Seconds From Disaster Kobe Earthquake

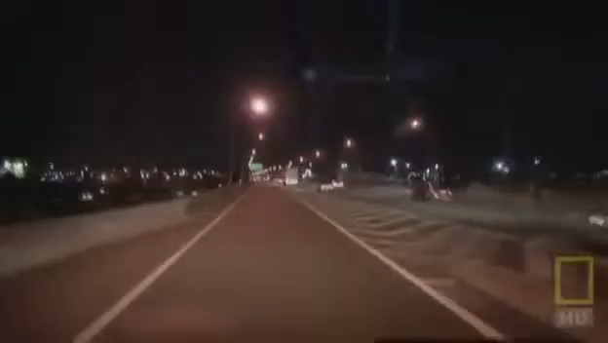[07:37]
He's on the Hanshin Expressway, a 40-kilometer-long four-lane elevated freeway that runs right through Kobe.
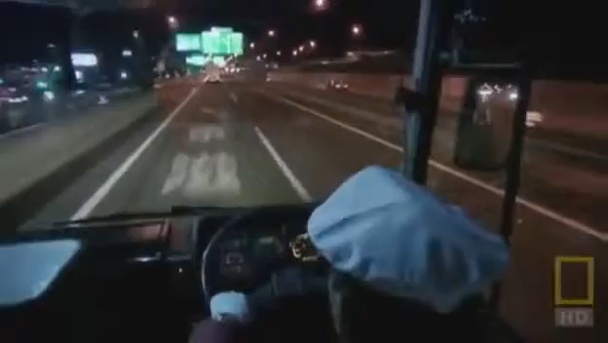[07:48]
It's designed to be earthquake-proof, but like the rest of the city, it's never been put to the test.